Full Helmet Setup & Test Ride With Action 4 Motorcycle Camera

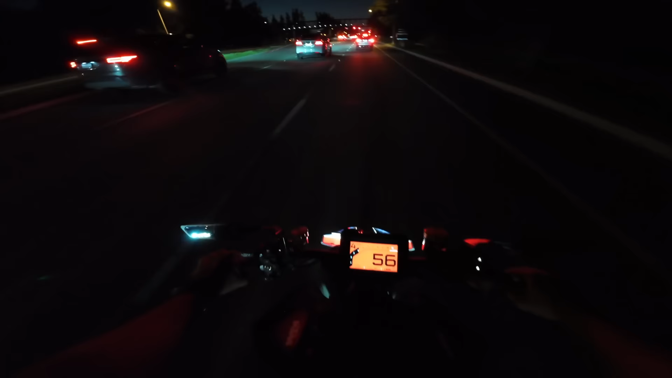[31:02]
yeah I took out the super duke so there is no wind protection so you can hear how this sounds with absolutely no wind protection since it's a naked bike
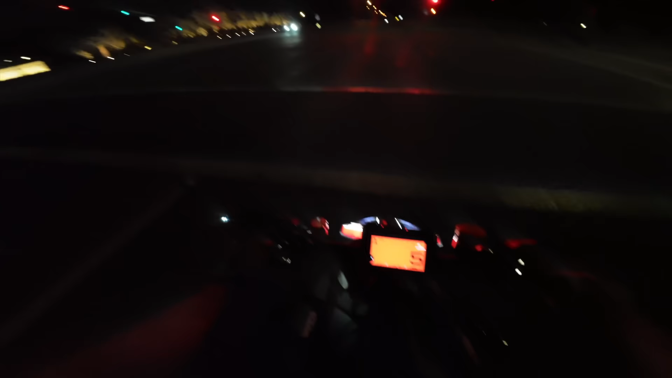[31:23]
I was like why does it look so dark with this new helmet set up uh so most of the time I don't ride at night as much anymore or at all so I put a
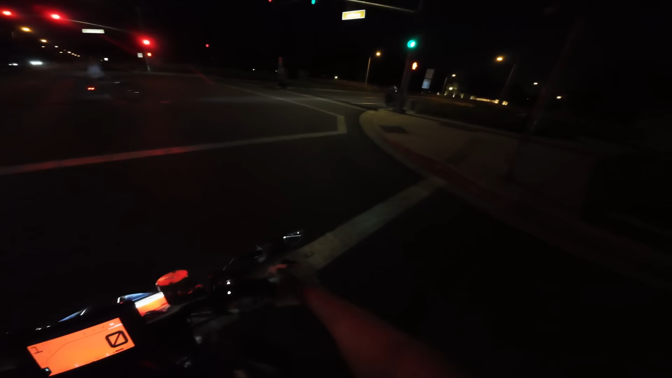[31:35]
I have no idea what he said but he was screaming because I'm on the bike I'm assuming but yeah I can't see as well because it has a dark smoke uh visor on this helmet to
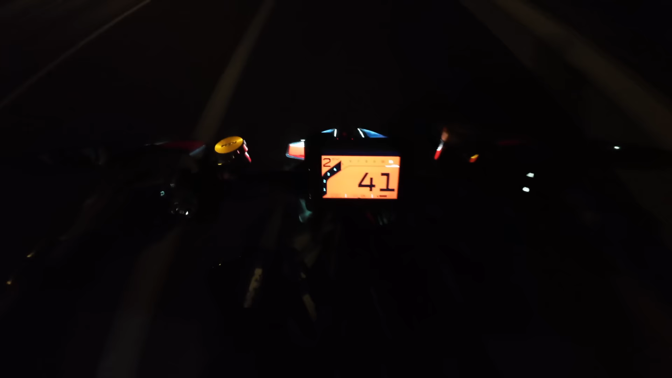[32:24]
I forgot that I have no rear abs so it's kind of like fish tailing everywhere are my headlights even on why do they look so dark like this is my visor up right now
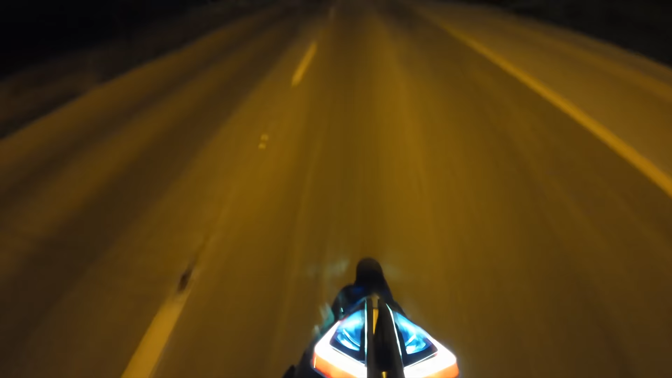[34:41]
on my front uh headlight remember how I blacked out the centerpiece to make it look better that's why all right now that we know I feel better because I'm like why is it so dark all right peace out north safe love you all